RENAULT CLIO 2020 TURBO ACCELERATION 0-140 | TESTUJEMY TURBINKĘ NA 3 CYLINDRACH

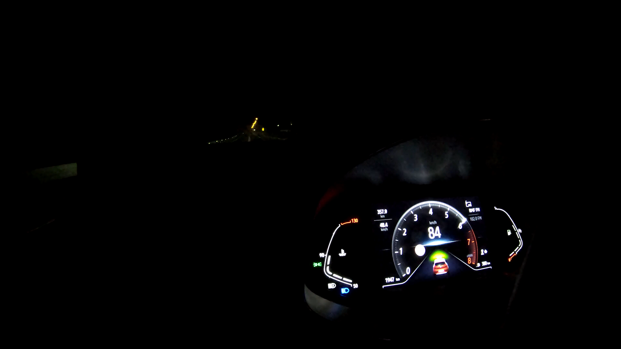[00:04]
Przyspieszenie od 0 do 140. Witamy Was serdecznie na kanale Nashor. Dość nietypowy test, test nocny i w sumie nietypowego auta, bo na naszym kanale takie auta rzadko goszczą.
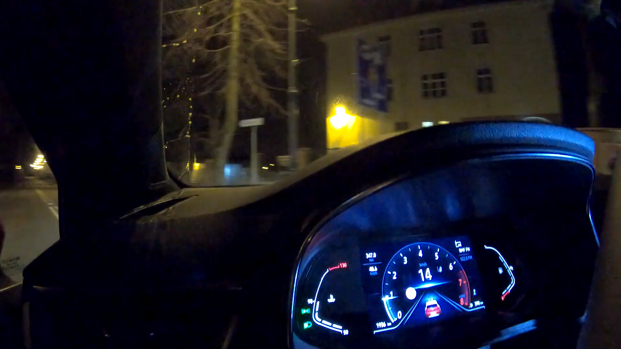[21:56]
Zobaczcie, znowu z drugiego biegu i jednak na trzech cylindrach już to auto inaczej pracuje,
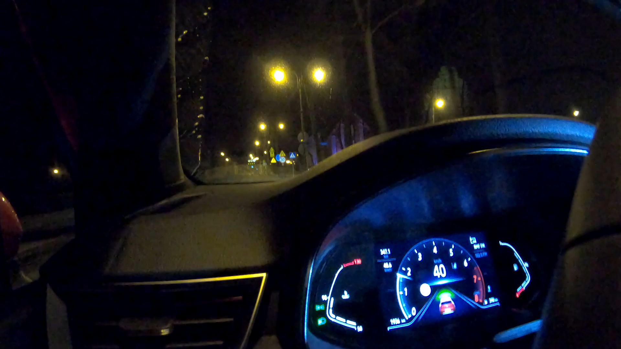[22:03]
bo przyduszamy lekko to auto i ono ma jednak taki mały, delikatny problemik ze wstawaniem. Nie chce mu się tak wygodnie, ładnie wstać jak w czterocylindrowym aucie, tak? Tylko jednak na trzy cylindry troszeczkę, można powiedzieć, męczą się, tak? Powiem wam jedno, widoczność w lusterkach całkiem fajna, lusterka bardzo rzeczywiście oddają to, co się dzieje z tyłu. Także to też jest duży plus. No, widzimy piękną zieloną kładkę. Elektroniczny wyświetlacz, taki, powiem wam szczerze, przyjemny dla oka.
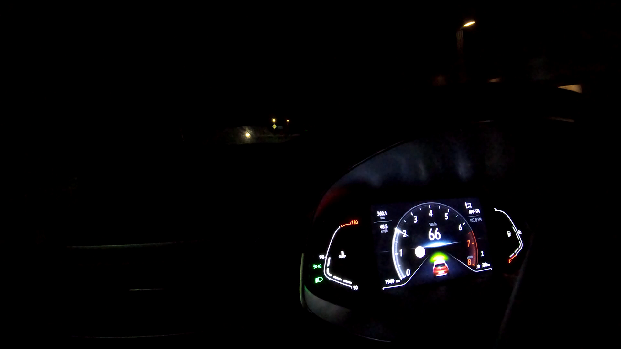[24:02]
Chodzi o to, że tutaj nie ma takiego typowego odcięcia, auto po prostu przestaje jechać. No ale ogólnie też nie zbiera się jakoś tak przede wszystkim super mocno i tak naprawdę od 5000 obrotów do końca już one się więcej nie napędza. Z wielką ochotą i chęcią chciałbym zobaczyć charakterystykę mocy i momentu obrotowego. nie mam do wyglądu wykresu, myślę, że gdzieś tam będzie to na pewno do uzyskania w internecie. Mieliśmy jeszcze wam pokazać kilka ciekawych i fajnych opcji, no lecz, no chłopie, no przecież masz tanie.
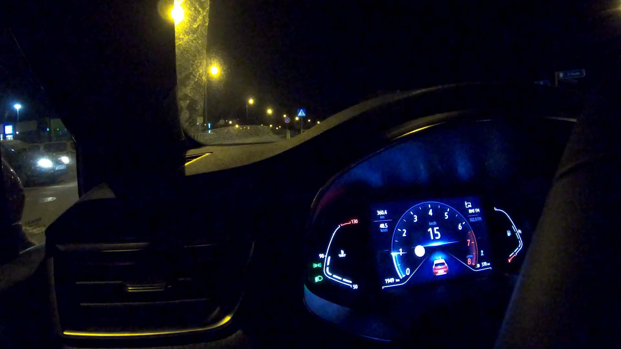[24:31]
A, zaparowany, nic nie widzi, zamarznięty znaczy. Fajny ten patencik mieliśmy wam pokazać, te wykresy użycia mocy i momentu obrotowego, bo a propos już mocy, to przypomniało mi się to, zmieniamy teraz opcję na zegarek, właśnie powinniście to widzieć.
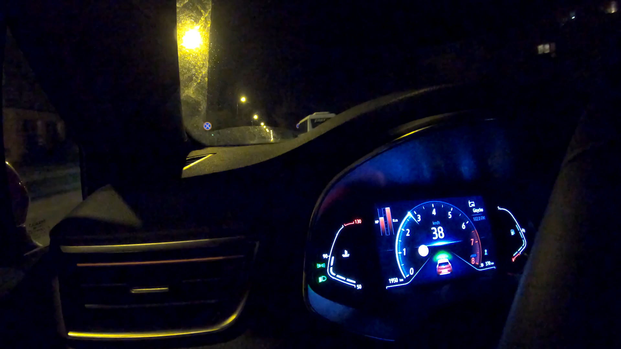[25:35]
Już on wstaje, o, ładnie ciągnie od 3 do 4 jeszcze dobrze, 5 i już tu już kończy, o, już kończy, no nie?